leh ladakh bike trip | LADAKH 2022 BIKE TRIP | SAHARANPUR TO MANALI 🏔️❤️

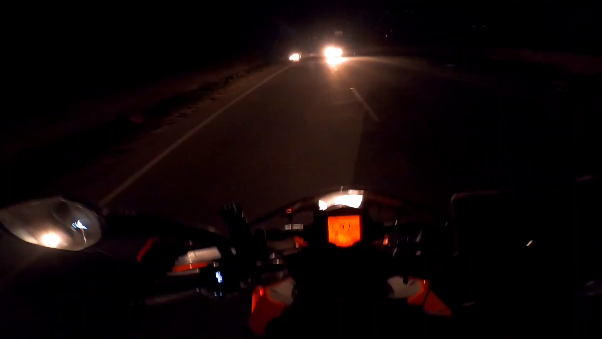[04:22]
रात के बज गए हैं 9 और मनाली पहुंचने में अभी भी लगभग हमें लग जाएगा आधा घंटा, और 9:30 यानी हमें चलते हुए हो गए 14.5 घंटे हो चुके हैं हमें घर से निकले हुए। अभी लगभग आधा घंटा और लग गया तो 14.5 घंटे बहुत बैठते हैं।
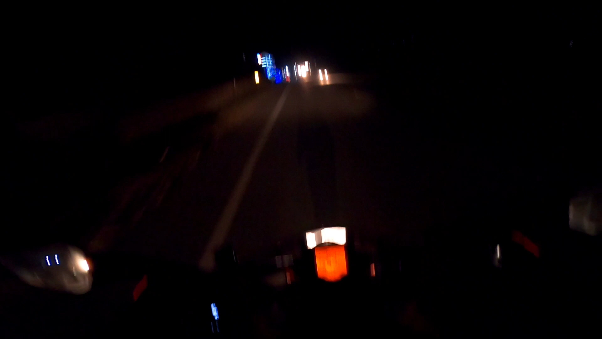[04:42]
सुबह 7 बजे से बाइक चला रहे हैं और रात के बज गए हैं 9:30। आई थिंक वो सामने पूरी मनाली है। कल मनाली पूरे दिन रुकेंगे, कल वहाँ से परमिशन वगैरह बनवाएंगे, परसों निकलेंगे हम लेह लद्दाख के लिए। वहाँ पहुँच लगेंगे हमें पहुँचने में 2 दिन।